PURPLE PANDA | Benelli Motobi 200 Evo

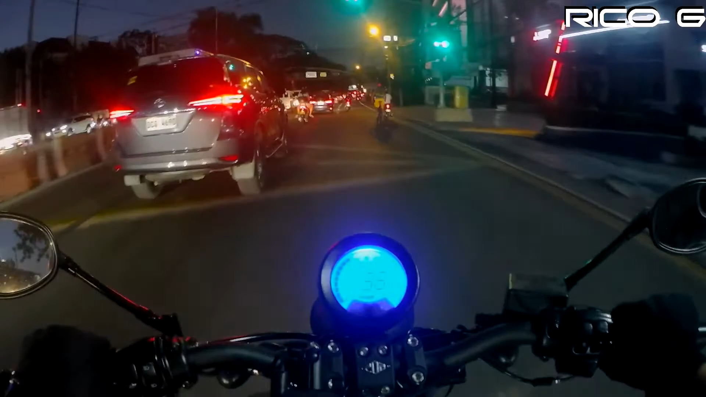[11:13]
Bilis ko yun ah, 40 na ako eh. Grabe speed na ito, 40 oh. Di ba, ang gawin yan sa folding bike ko, man. Ganyan kabilis, 40. Bilis ni kuya, man. Pero mga 20-25 lang ako siguro. Folding bike. Ayun na. Ayan, dito na magsisimula ang ating kalbaryo.
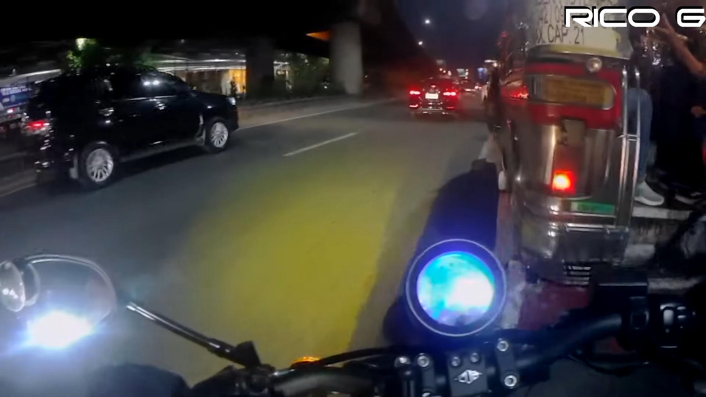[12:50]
Uy, hindi na, mukhang nahiya sa video, men. Kahapon dumaan ako dito, traffic na palang, packet ka palang eh. Ngayon medyo lumuwag naman. Dati hindi ganito ka eh. Kahapon pala, sobrang sikip eh. May pinipiling oras din, ito na, medyo nagpaparamdam na. Bagal na namin, di ba? Di rin ako ganun kasi ng isang mga singit-singitan guys.
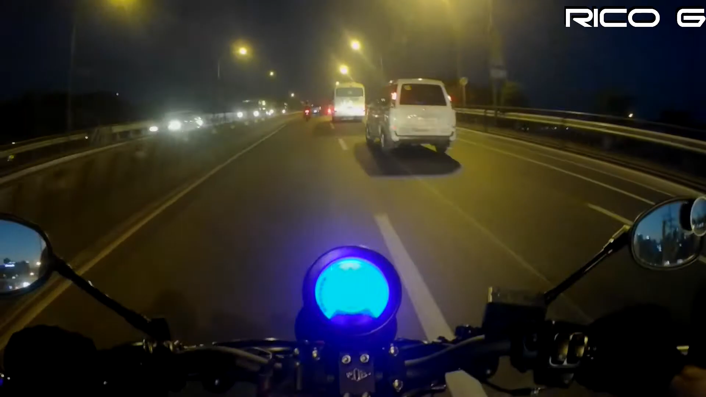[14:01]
Talaga naman. Ayan, dito tayo mahina sa cornering dito, no? Parang biglang U-turn pababas ito eh. Dito tayo medyo may kahinaan, mahina tayo sa mga gantong galawan. So, ayun, yun talaga.
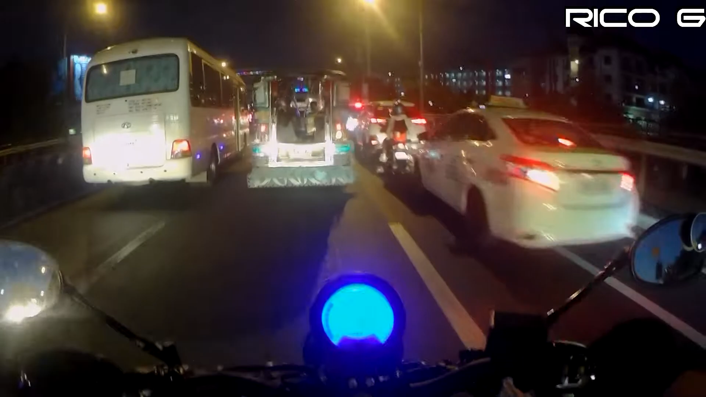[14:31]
Singitan tayo dito. Uy, yun nangyari sa'yo.
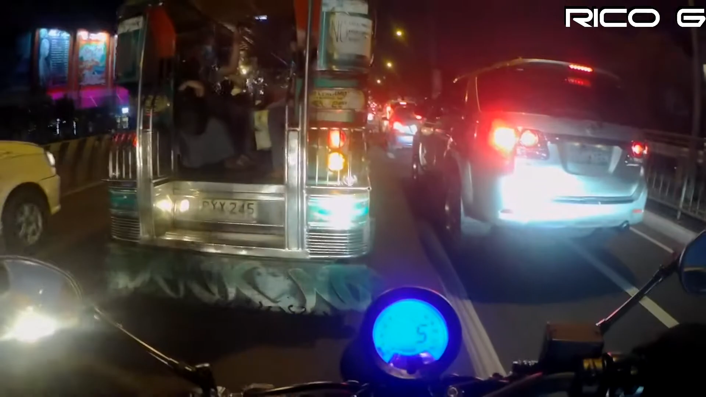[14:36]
Nangyari sa'yo. Hindi na tayo kaanan dito.
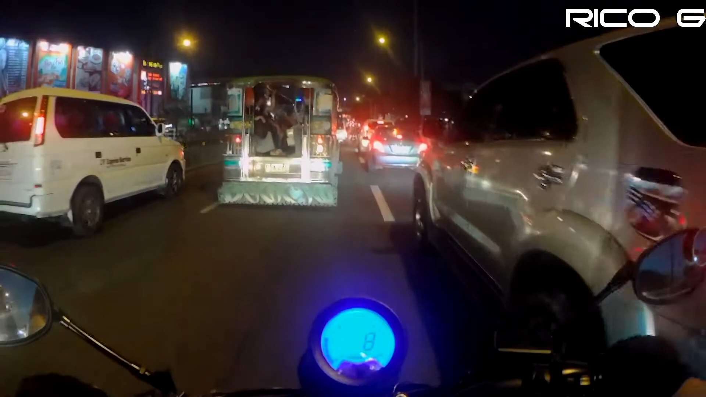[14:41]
Outer na iso lang tayo. Mingit ang pwede. Dito tayo kakaanan. para ano. Para ma-skip natin yung linya. Sensya na po. Kakanin lang po. Oops, nagka-fight.
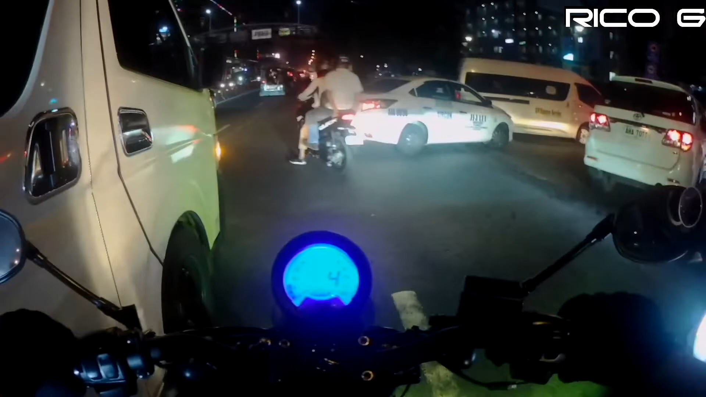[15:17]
Sorry, man.
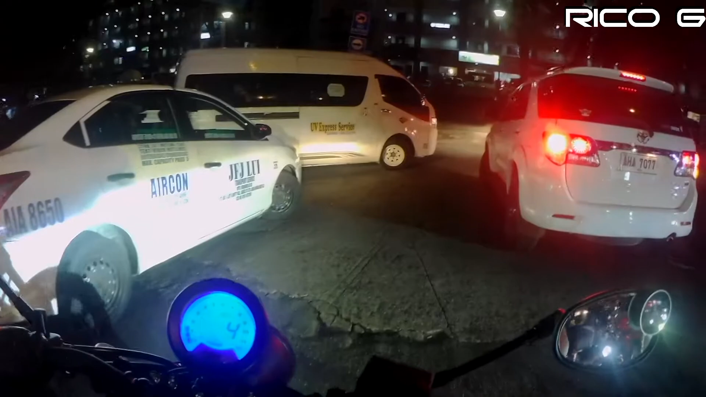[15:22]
Makisingit tayo din sa mga ano, four wheels.
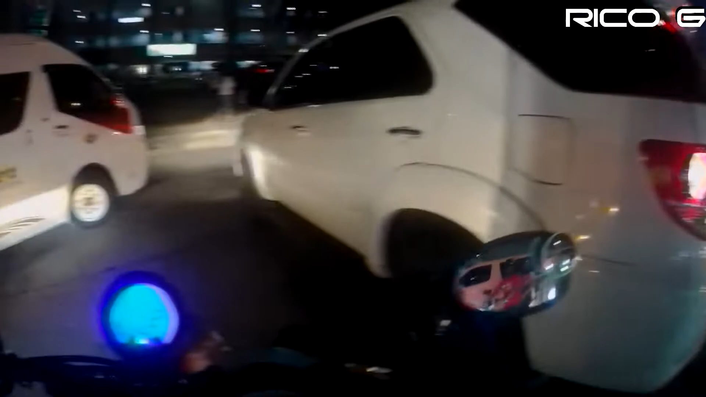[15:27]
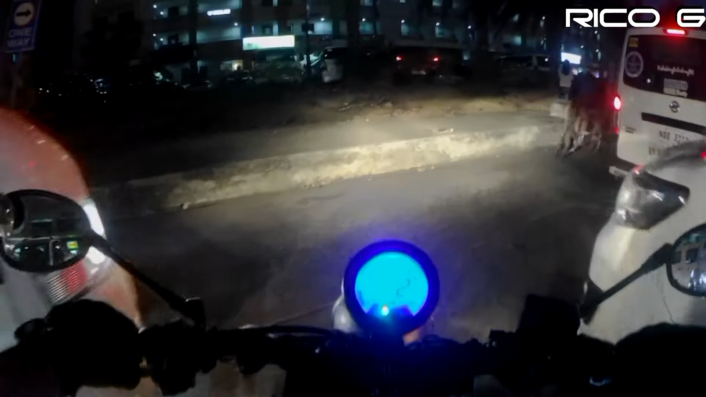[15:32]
Makisingit tayo dito. Yun, nakapasok. A few moments later. 20 lang ah.